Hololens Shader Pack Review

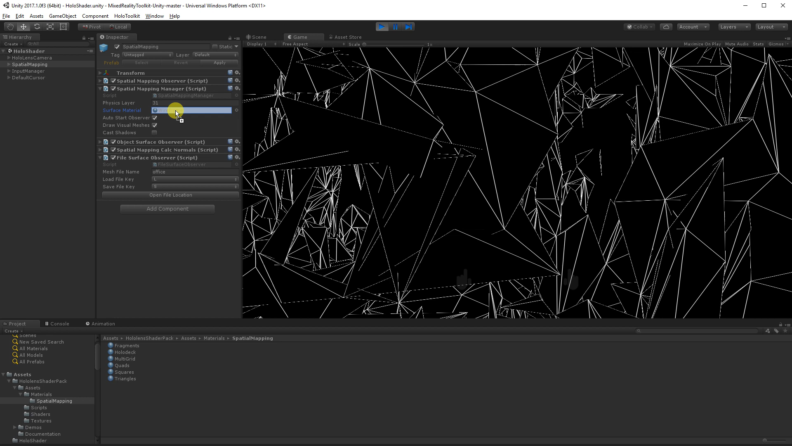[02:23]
I'm just going to drag it on, replace my surface material, and then reload my mesh for that to take effect. So that's kind of cool.
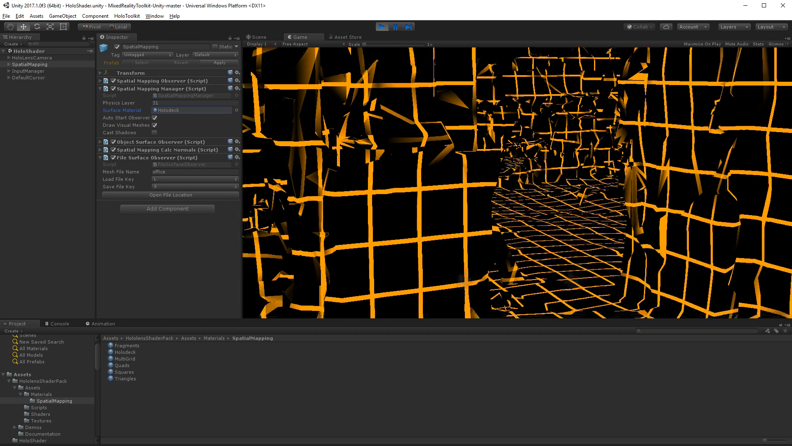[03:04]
And it's done a pretty good job of making a flat surface there. Let's look at multigrid.
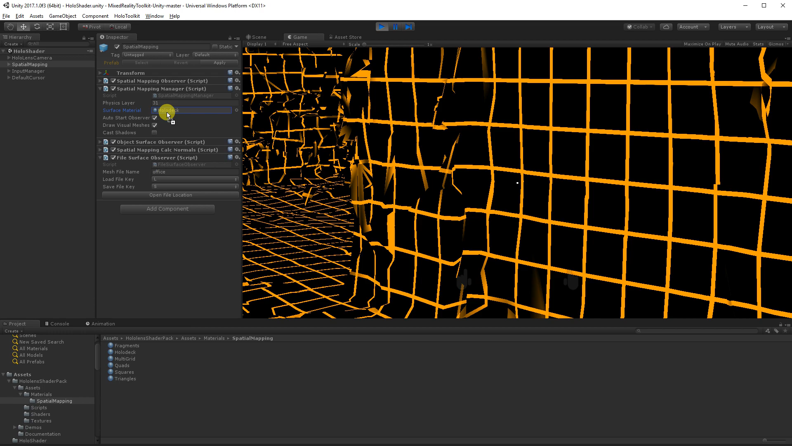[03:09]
Hit L to reload.
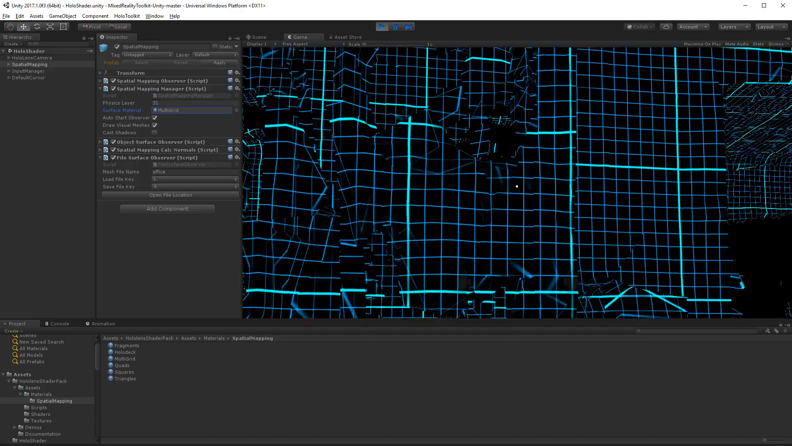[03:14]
That's pretty similar to a lot of the apps that we see in the store. That's kind of cool.
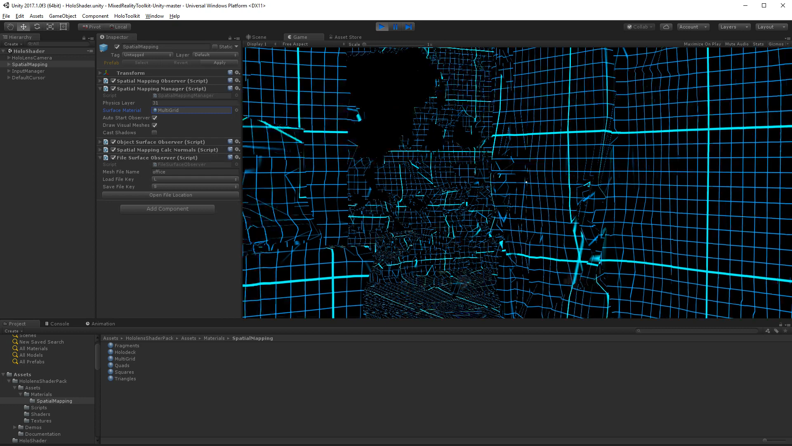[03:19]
And quads.
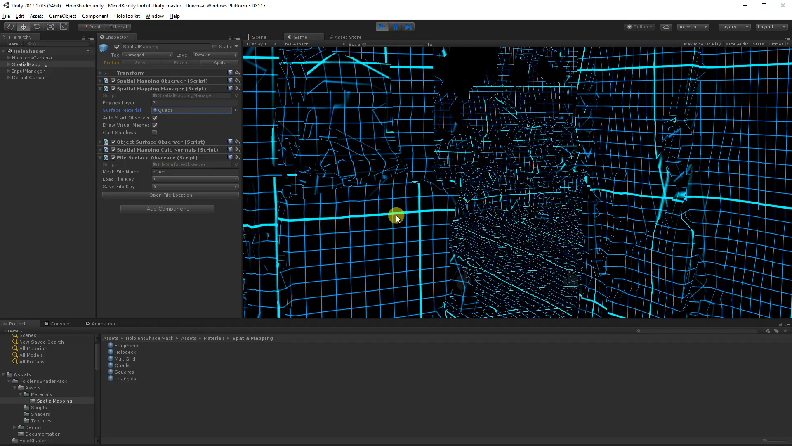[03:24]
So this one's got some animation effects.
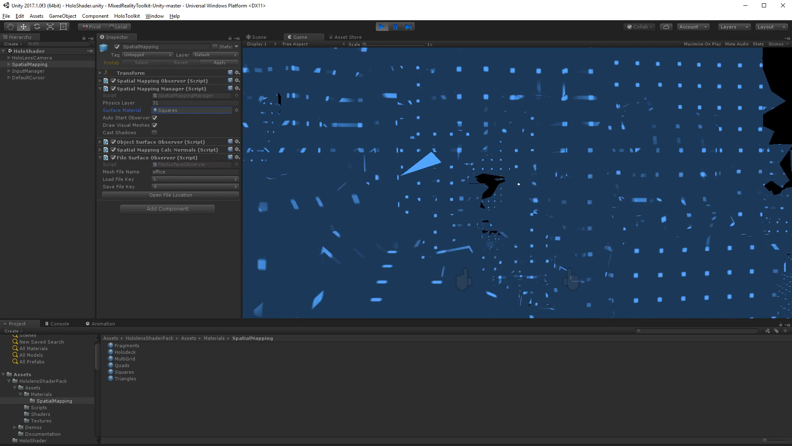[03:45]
Again, this is another familiar one that we've seen in a few tutorials and apps.
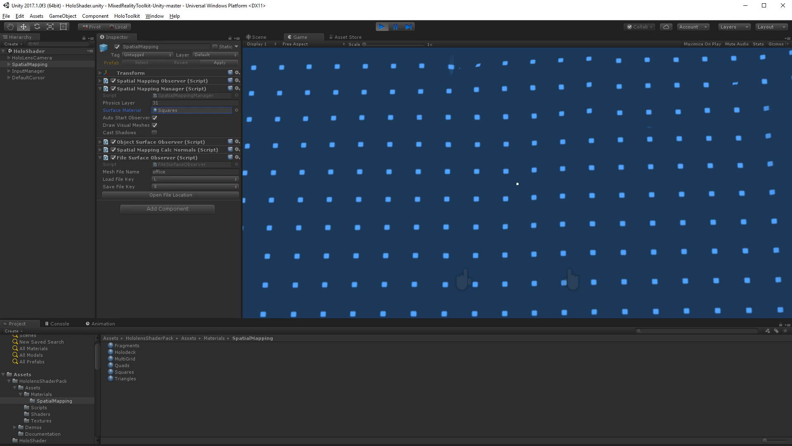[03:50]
It kind of looks really cool. I like that one.
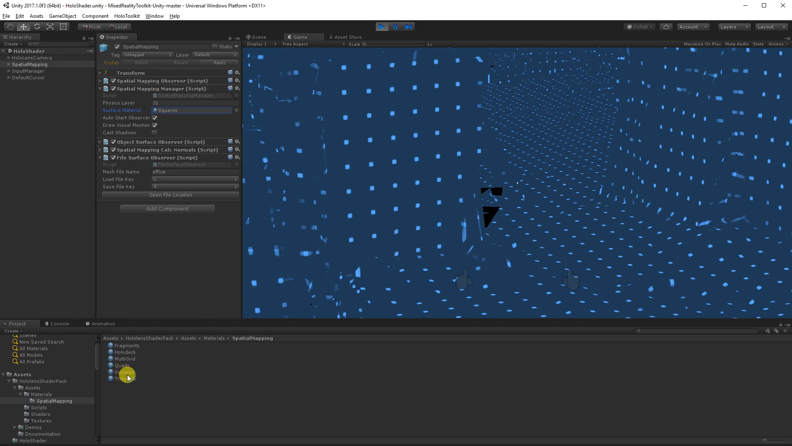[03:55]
And triangles. Okay, that looks really cool. Okay, and it has some other features in this pack to actually turn on some pulsing effects, basically watching where you gaze. I didn't find them that useful. It seemed to kind of fade out too quickly.
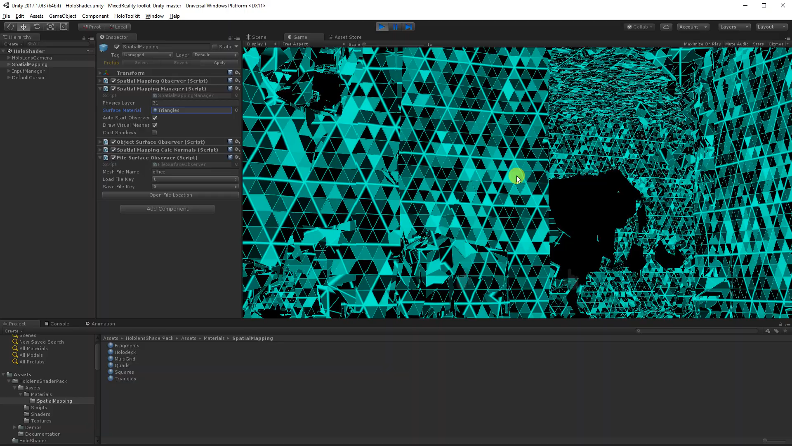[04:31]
So I don't know if I'll use the gaze-based ones, but I kind of like these default ones that come. That's it. Cool. Thanks.